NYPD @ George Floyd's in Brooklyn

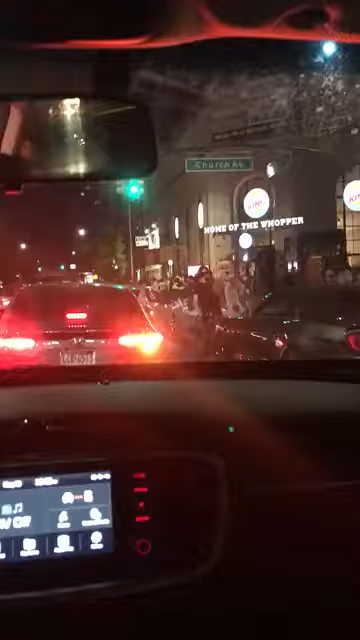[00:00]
Oh my god. Oh, they're coming back this way. Uh-oh. We gotta get out before. Oh my god, look at all those cops, bro. Oh, shit.